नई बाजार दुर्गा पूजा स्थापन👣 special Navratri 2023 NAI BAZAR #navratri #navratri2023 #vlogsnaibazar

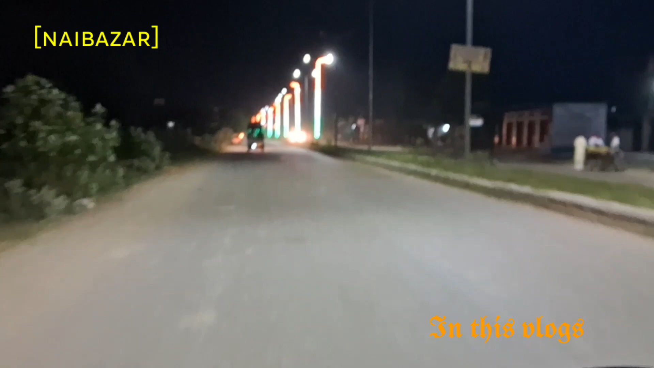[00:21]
आगे वो देख रहे हैं वो गाड़ी पिकअप है, उसी गाड़ी में मूर्ति लग के आएगी, माता जी उसी पे आएगी। तो आप बाकी आपको आगे दिखाते हैं क्या क्या होता है।